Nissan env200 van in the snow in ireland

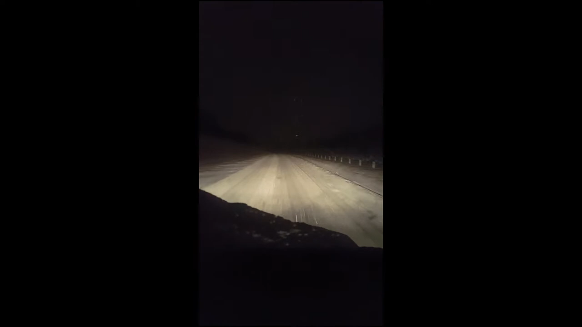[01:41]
Beside me. He's right beside me. He won't overtake me though. I'm doing 70 kilometers an hour. And this lad's in such a panic to get past me. He's actually in the fast lane. Out there in that. He's out in that. Trying to overtake me. What an absolute moron.
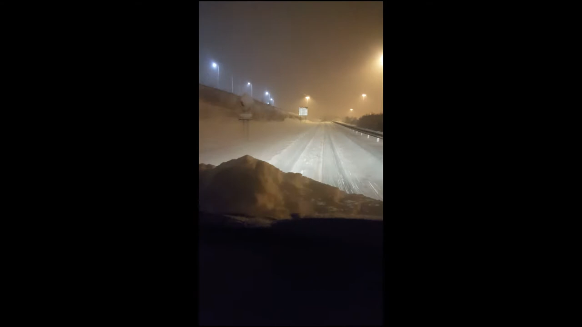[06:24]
I don't think the Ioniq would be as good because she's too low compared to this van. Oh no, she is full of snow. What's the 14? There's a little truck there. Sorry about to shake your hand, but so much snow on the car mount, you can't actually see anything.
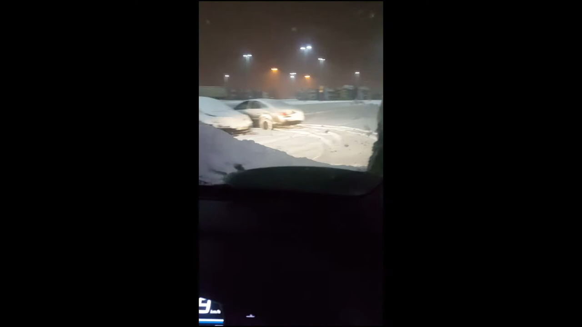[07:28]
Did you ever see such carnage? Oh, I think I drove over something.